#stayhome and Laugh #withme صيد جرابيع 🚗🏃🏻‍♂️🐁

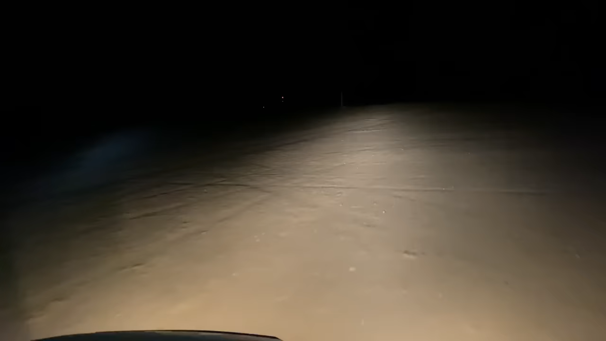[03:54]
لا الجربيع كذا يمينك علي هنا يمين لف بهذا بهذا مره لف يمين معنا هنا.